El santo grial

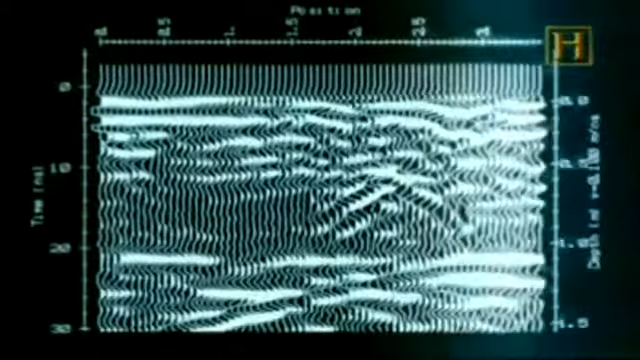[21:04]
Si no hay nada enterrado, la imagen es plana, pero cuando hay algo, la imagen muestra un pico. Debajo de la torre, el análisis del suelo reveló la presencia de una especie de objeto.